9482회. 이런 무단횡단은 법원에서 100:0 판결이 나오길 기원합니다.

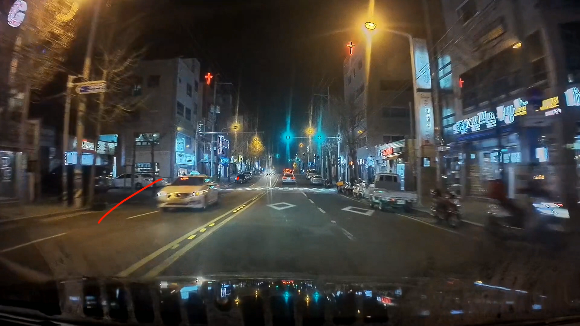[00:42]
라이트 키우고 한 대 이렇게 보입니다. 이거는 실제 상황하고 달라요. 이곳에서 어떤 일이 일어날까요? 가겠습니다. 쭉 가는데 앞에 녹색 신호네요. 녹색 신호에 정상적으로 갑니다. 정상적으로 가는데 그런데... 어... 이런 이런 이런 이런 이런... 저 사람이 보였을까요? 여기서요.